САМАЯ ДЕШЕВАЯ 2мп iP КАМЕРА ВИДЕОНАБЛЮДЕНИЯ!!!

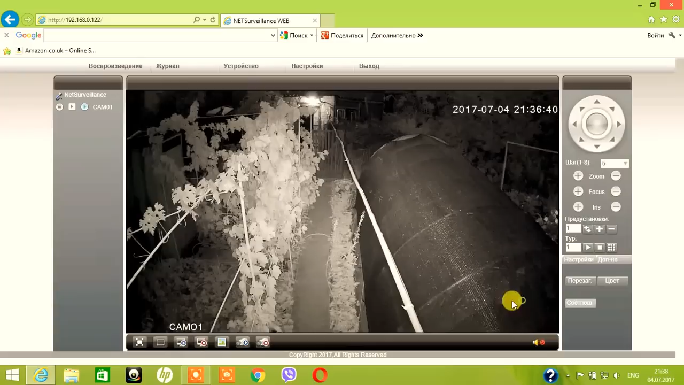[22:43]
значит еще ничего по цвету не регулировал по яркости все в стандарте тут уже можно подстраивать смотря все индивидуально в какая в каком ну в данной в какой ситуации находится ваша камера вот в моей ситуации видно виноград виноград немного заслепляет то есть отсвечивает ика подсветку поэтому можно взять нажать цвет
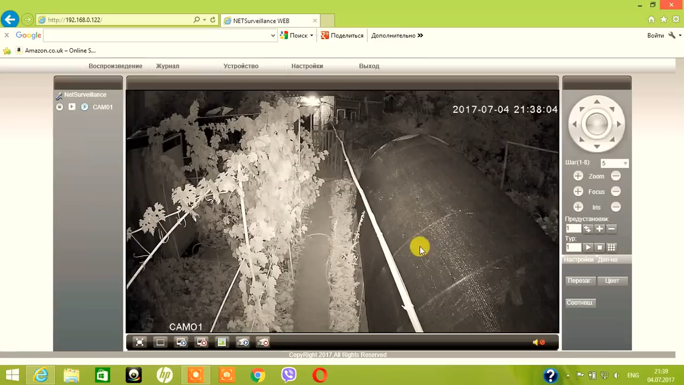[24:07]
нету никаких засветов от ика диодов многие камеры страдают такой проблемой именно из-за корпуса засвет идет и получается такой ореол по краям или же сверху или же снизу белый ореол то есть картинка наполовину можно сказать засвечена испорчена смотрите в данной ситуации все четко все четко видно